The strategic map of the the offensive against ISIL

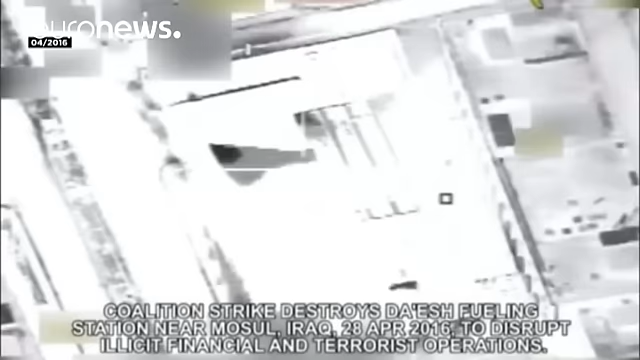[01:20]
These images show the bombing by the Combined Joint Task Force of an ISIL fuel dump
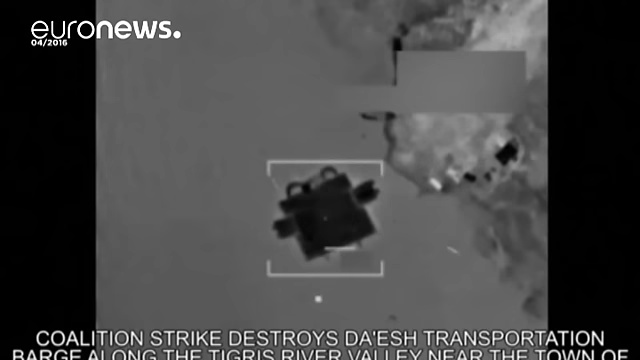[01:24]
and a transportation barge used across the River Tigris near Sultan Abdullah.
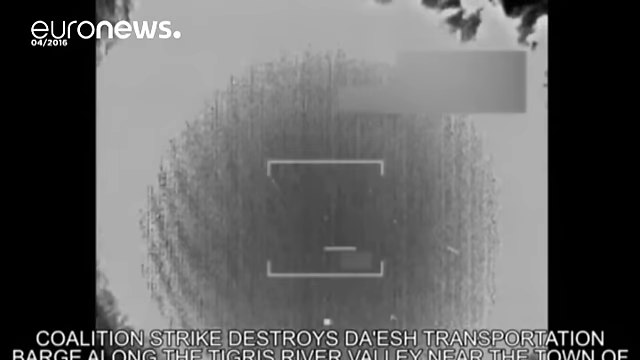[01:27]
The U.S. Defense Department, which released the video, said the action took place in April.